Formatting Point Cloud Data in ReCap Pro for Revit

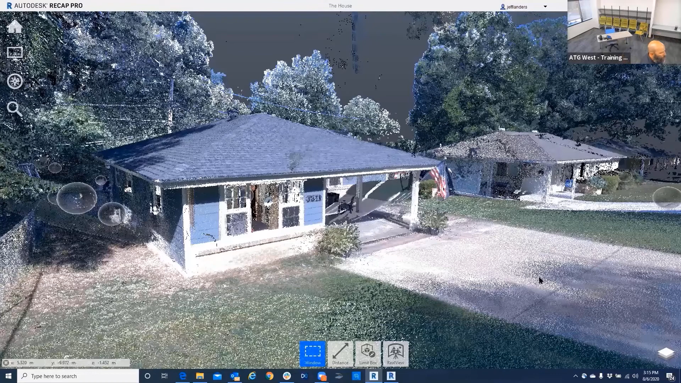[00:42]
And this is the final one for Recap, and I broke it up so that we could go in here and turn things off and on.
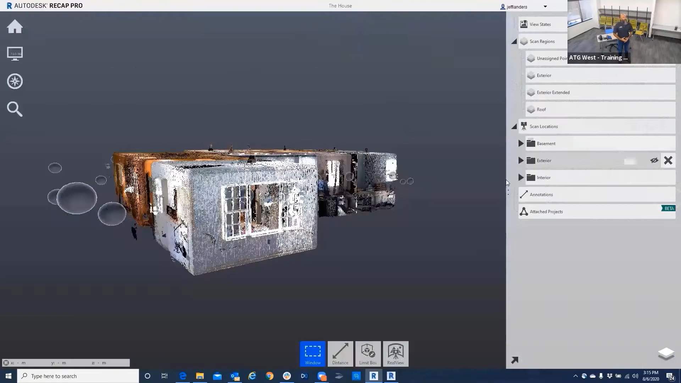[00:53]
So if I want to turn the exterior off of it, all we see is the interior of the building plus the basement below.
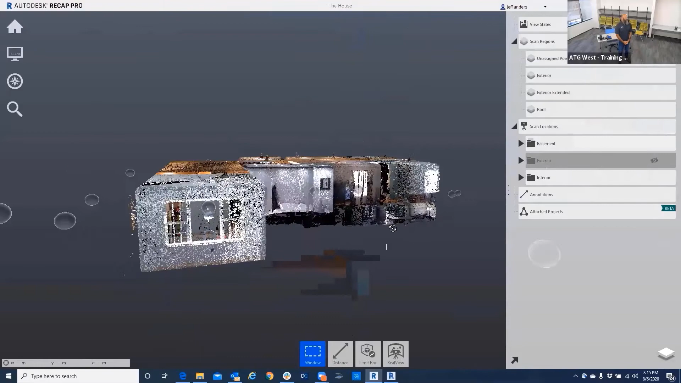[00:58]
And this is just, this is for Recap.
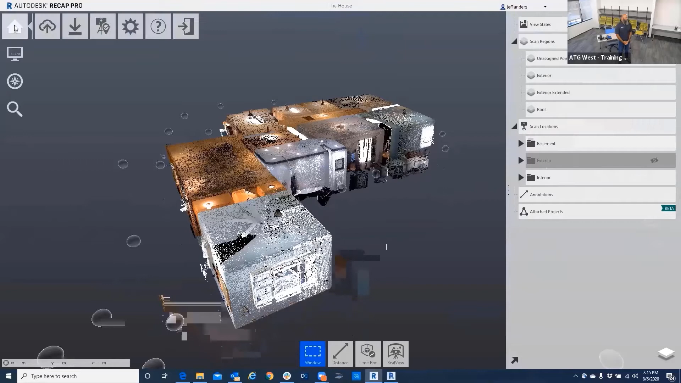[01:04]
And then we have another deliverable, which is for Revit, which is greatly reduced in, we'll just open this.
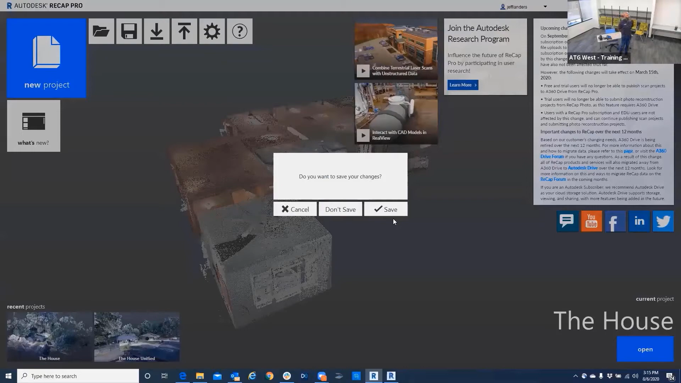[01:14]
And one thing I want to point out really quick for those that have just joined this afternoon.
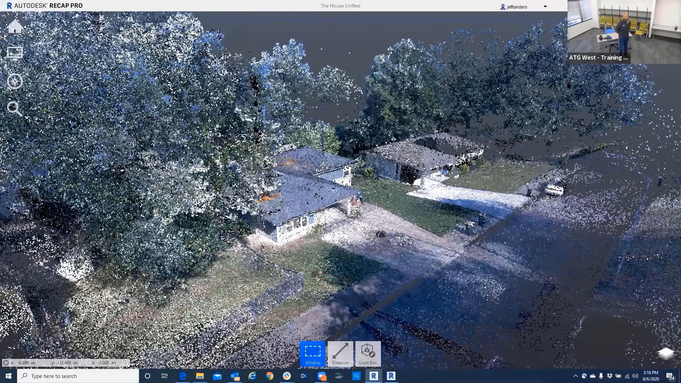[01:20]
What Jeff's showing here, this has all been done today. So the interior, the exterior of the house, all of this was the scan was started when we started the presentation.
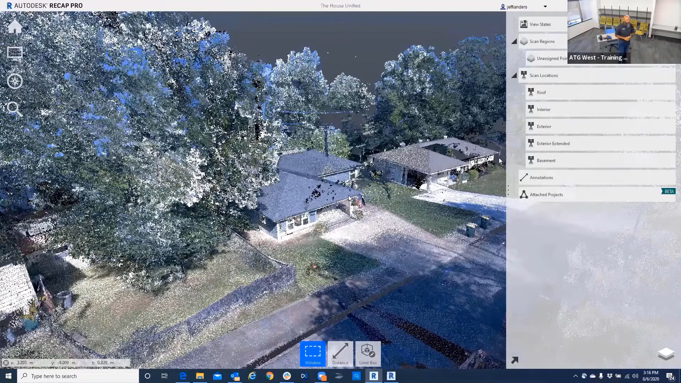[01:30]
And just after nine o'clock this morning. So what you're seeing here, none of this was done yesterday ahead of time, like our other presentations have been. Jeff has just been working on this just today. So this is actually a unified point cloud.
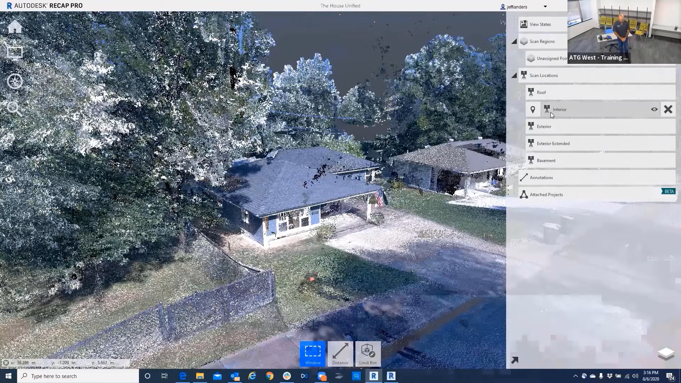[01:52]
And I also have, these are single scans now. And so I also have it set up so that I can turn things off and on.
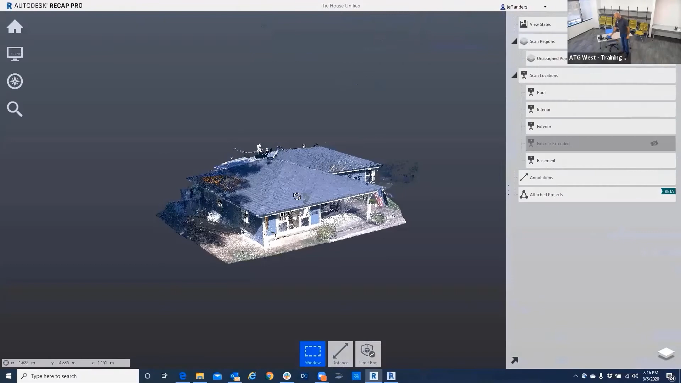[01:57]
I can take the exterior.
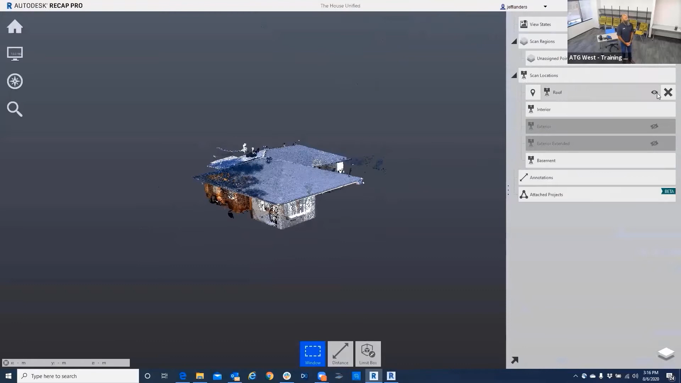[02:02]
And why did I, and I even did one for the roof, so you could take the roof on and put it back on. And why did I go through all this? This is why. So the one for Recap is the original with the pictures and everything.
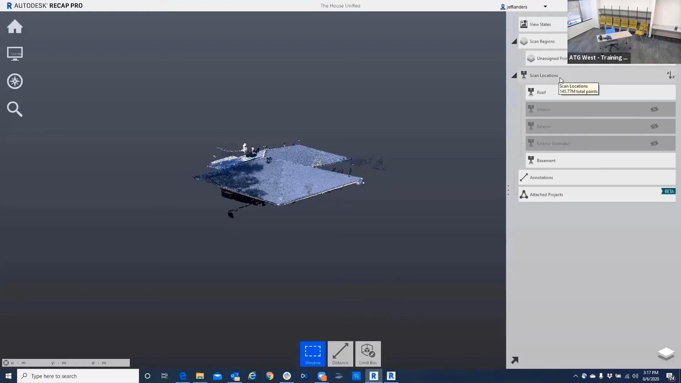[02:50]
And all this information transfers over to Revit for your design. So you can turn things off. And you can see that there's 80.62 million points in that scan. This exterior has 31.98 million.
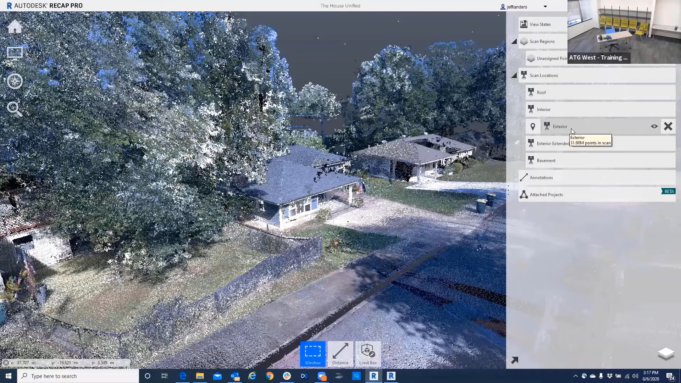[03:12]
That's a lot of points that if you can turn off, then Revit doesn't have as big an issue with the point cloud. So those are the two deliverables there.
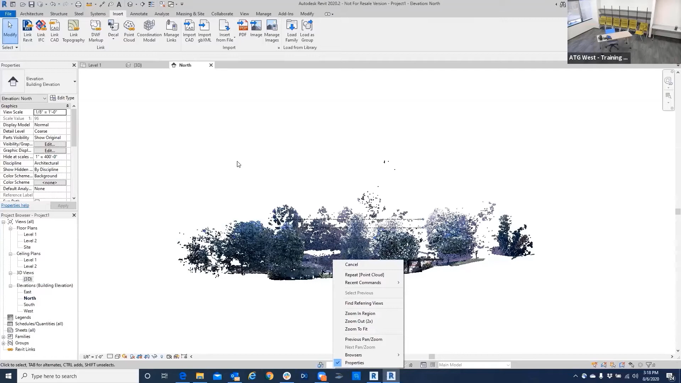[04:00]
So in order to do that, and also show you how the point cloud is broken up, we can see here those different views or states, whatever you want to call them, where I can turn it off and on. Because the exterior extend is in my way and the exterior, I'm going to that.
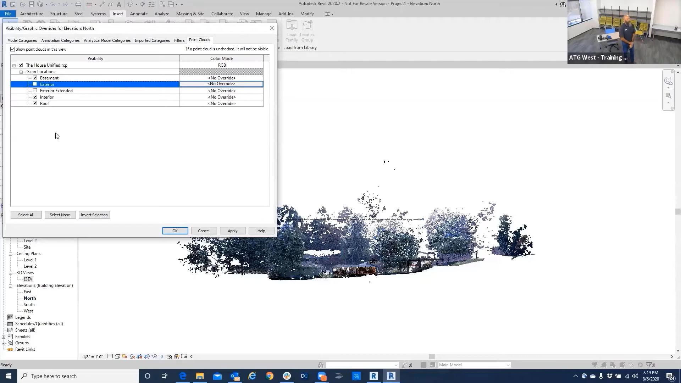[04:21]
And now we can see the first floor level of the building. And I want to move that to my project template.
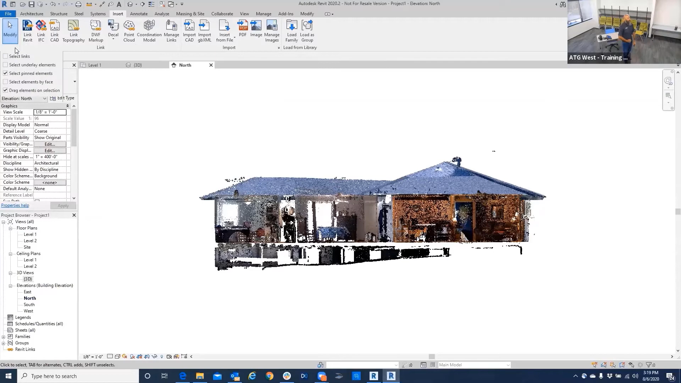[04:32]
So I just select the link. I've got my level set up here.
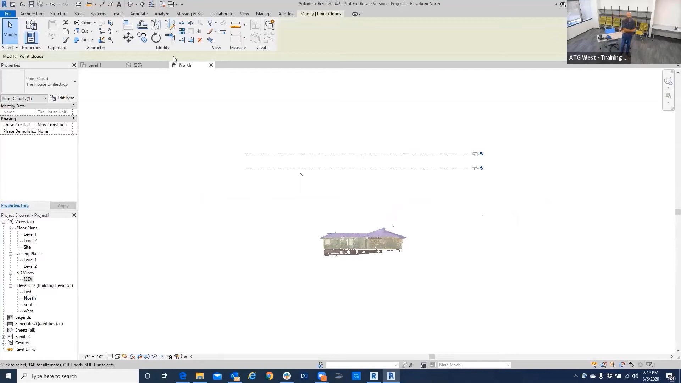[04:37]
I'm just going to simply click and you'll notice Revit recognizes
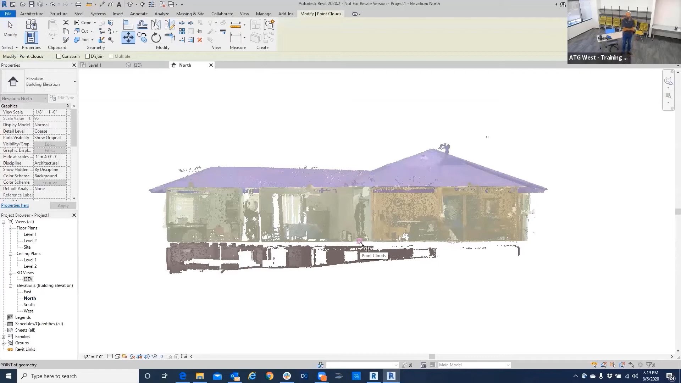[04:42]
the point cloud and clicks to it or snaps to it.
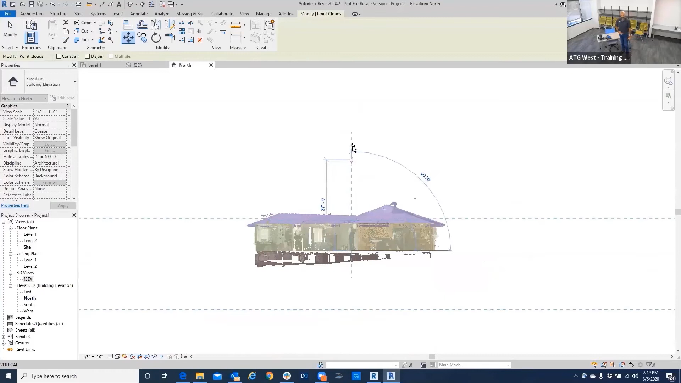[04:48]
And then I'm just going to simply move this up to my level one in this template.
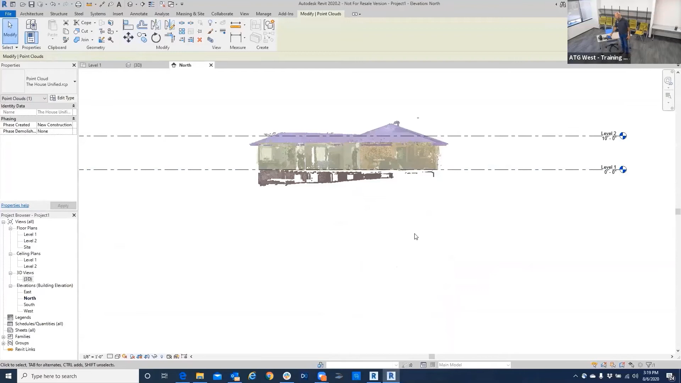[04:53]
And now that it's there, that's the north elevation. We'll go into the west elevation.
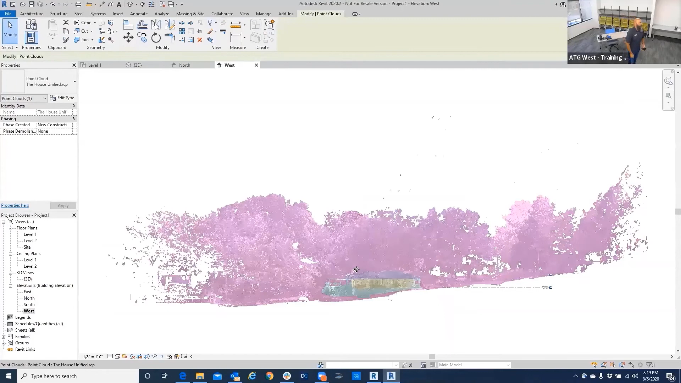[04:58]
This is just to assure that it is level. And so we'll turn the same thing off in here. And this is view specific on what you can turn off and on.
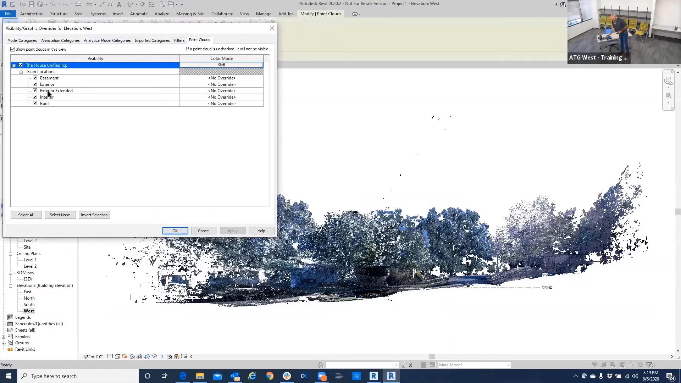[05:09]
So really, I mean, it just kind of highlights, you know, kind of that necessity to, you know, if you do that work and set a recap there,
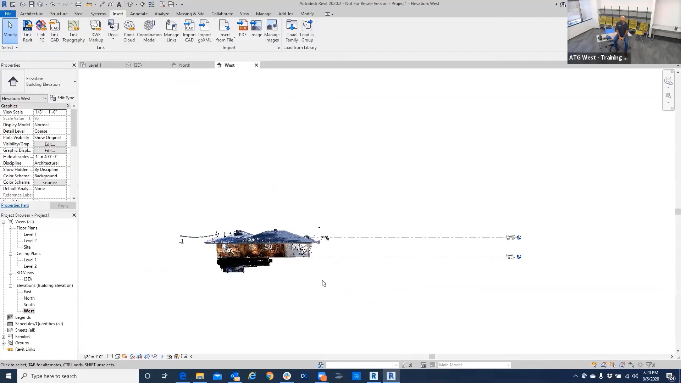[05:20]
you're really setting yourself up when it comes to the modeling portion of being